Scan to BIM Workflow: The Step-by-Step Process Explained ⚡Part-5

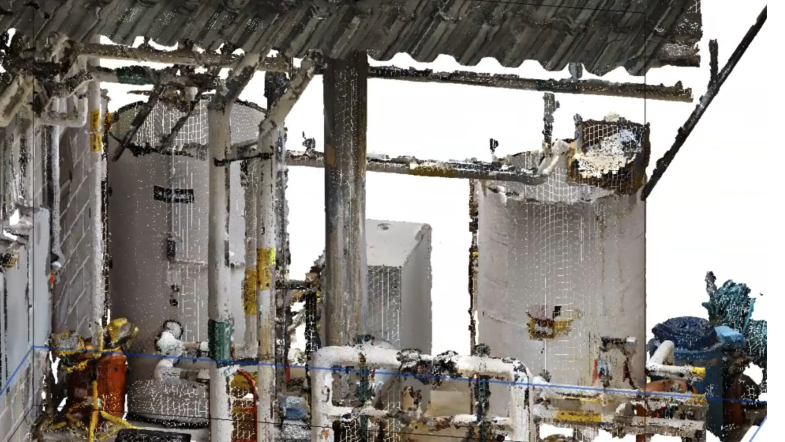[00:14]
in the last videos of this series we discussed what is scan to bim how it will look like how to load scan data into the project how to start a project with the scan data what are the
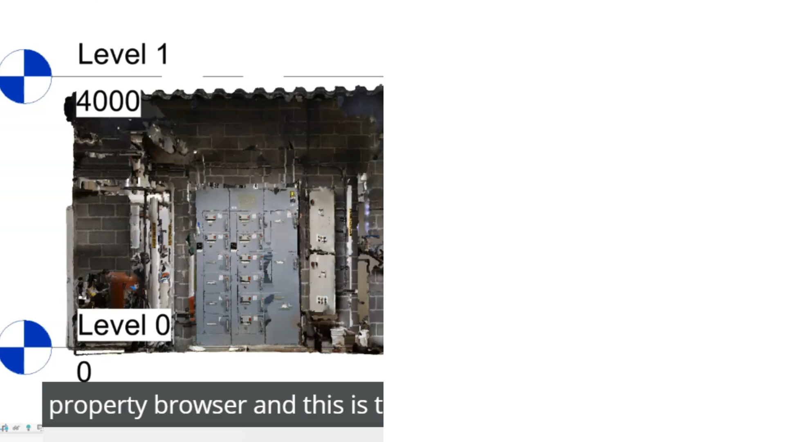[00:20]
elevations what are the floors and what is property browser
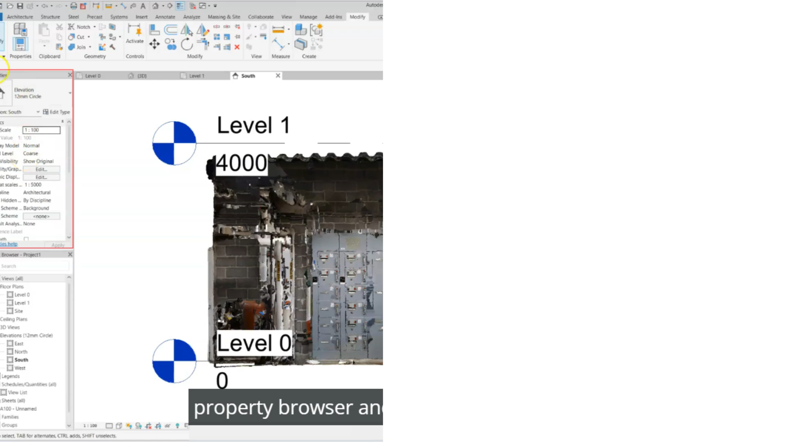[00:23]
and project browser and their components in in this video we are going to start
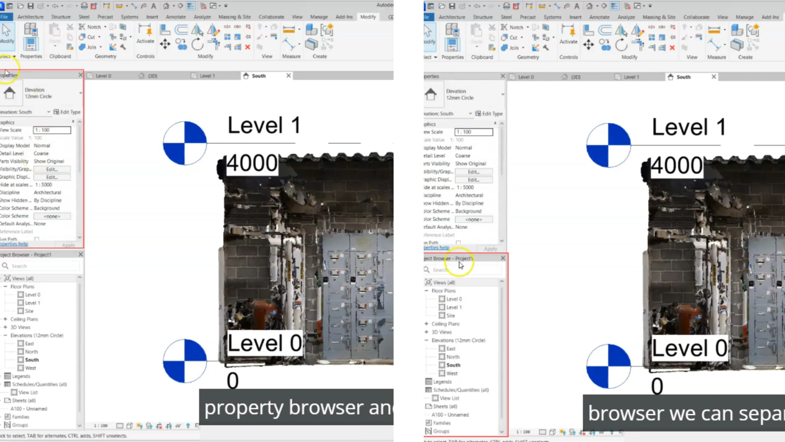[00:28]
modeling first i will start with the wall component this is the point load that we loaded into our project so first i will start with the architectural part and later we will see all the mvp parts like piping ducts cable trays electric fixtures lighting
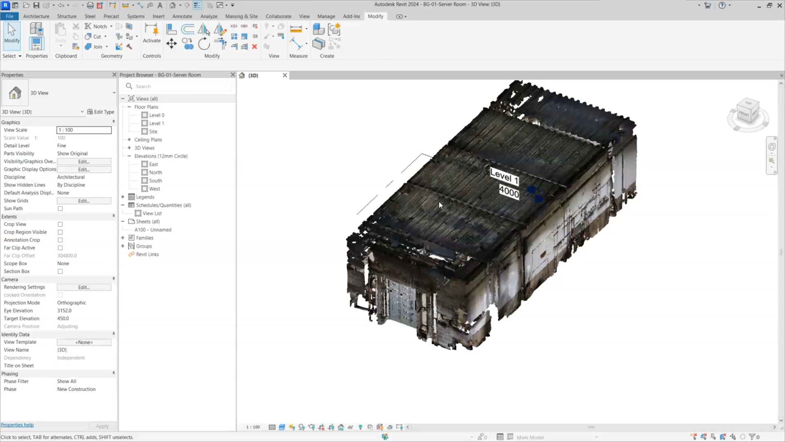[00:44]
fixtures so first i will start with architecture we have here only one floor plan we can see here we have level 0 to
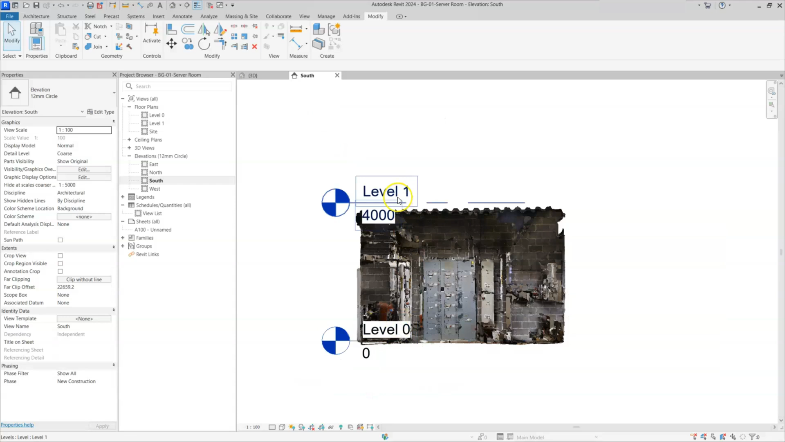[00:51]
level 1 so only one floor plan that is level 0 so i will go to level 0 we can see here architectural part in this project only few walls and few doors are there remaining all mvp components are there so in this project i will show basics architecture i will discuss more about architecture i will come with another new scan data with including more architectural parts we will discuss how to do bit complicated
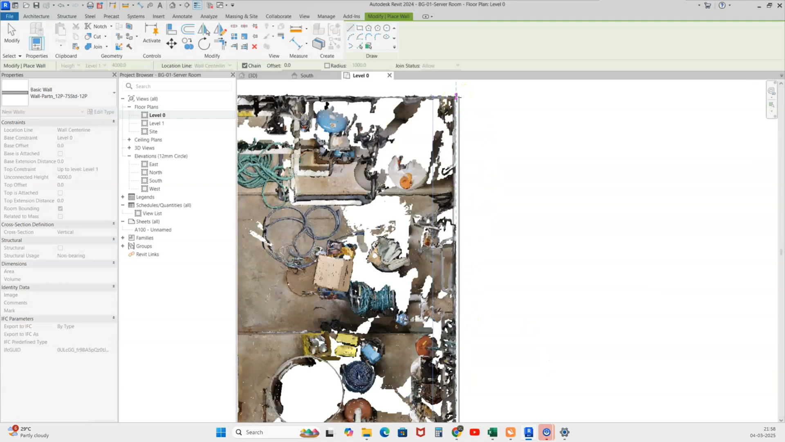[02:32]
and bring to near this point and right click on your mouse now we did paste a wall you can see here so i will match the one side of the wall to the point road
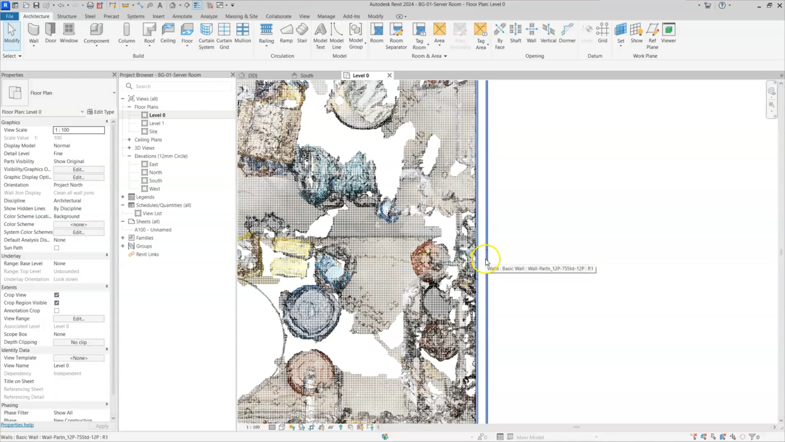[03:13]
are in solid view so i'll make it visual style into wireframe now you can see the wall boundary is here and data is here just i will move select this wall and then move to
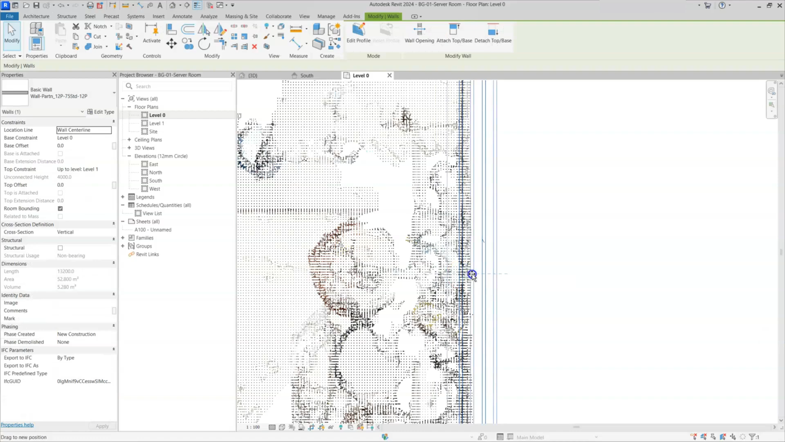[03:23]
this point because this can't from interior so this face is can so we are matching this face to this point load again i will take wall to draw this
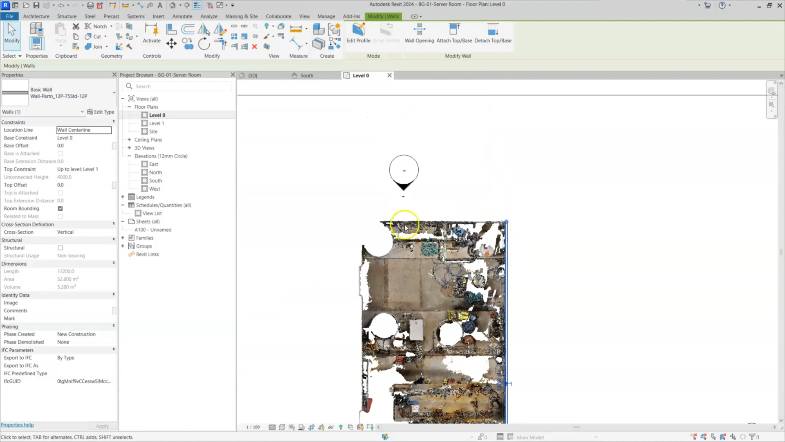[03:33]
side wall and this side wall for that again i will go to here architectural tab and i'll select wall here otherwise we can select this wall and right click on that wall and you will get here
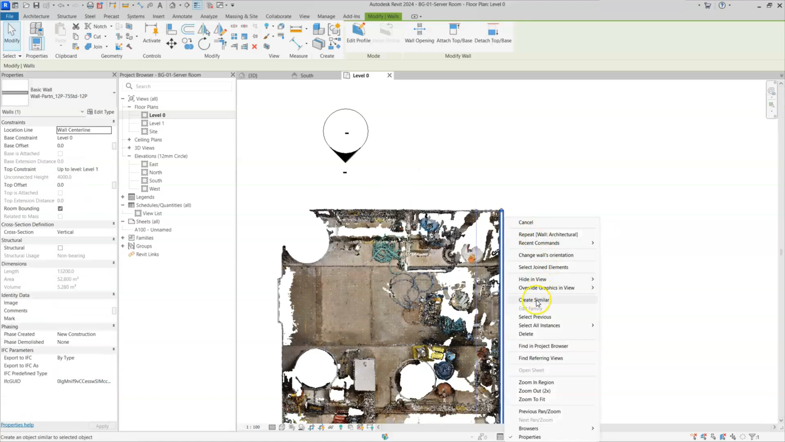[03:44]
create similar option you can select this option to create a similar wall so i selected i will click from this point to this point and i will move this wall to match this point load now we draw two wall now you can see here gap between two wall to join this two wall we'll go to modify